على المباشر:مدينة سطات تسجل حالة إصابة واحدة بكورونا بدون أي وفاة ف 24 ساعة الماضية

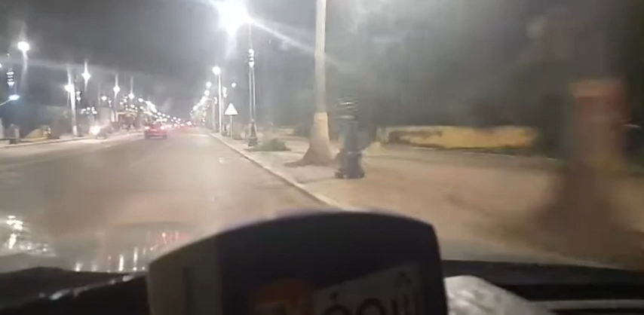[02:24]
كتقضي هذه الاوقات ديالها بعض الارجاء ديال المدينه، الارجاء ديال سطات. على تواصلكم وتفاعلكم من خلال هذا البث المباشر اللي
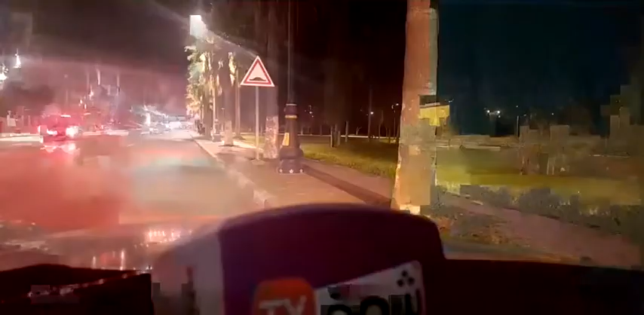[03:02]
اليوم لم يتم من خلال هذا البث المباشر اللي كنرصدوا فيه الحاله الوبائيه ديال المدينه، اللي المدينه ديال سطات يعني تم تسجيل فيها حاله اصابه
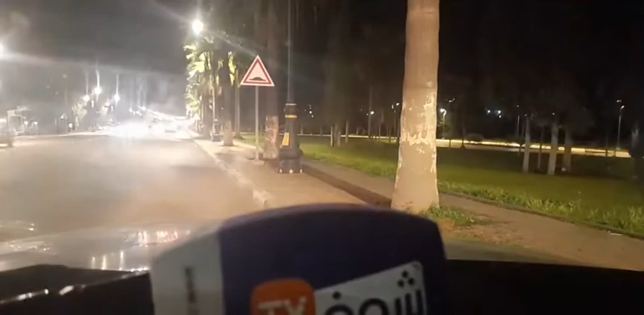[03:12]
واحده دون تسجيل اي حاله وفاه. ما بين مدينه برشيد وما بين مدينه سطات، هذا الشارع الرئيسي، شارع الحسن الثاني، اللي كيف ما كتشوفوا يعني اجواء ليليه مثيره بالقلب ديال مدينه سطات، عاصمه الشاويه. كنحيوكم وكنشكركم على